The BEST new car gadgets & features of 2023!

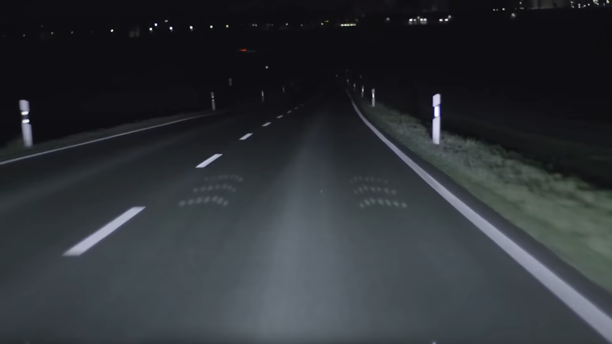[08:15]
like arrows to stop you wandering out of your lane, or warning signs if the car detects a hazard up ahead.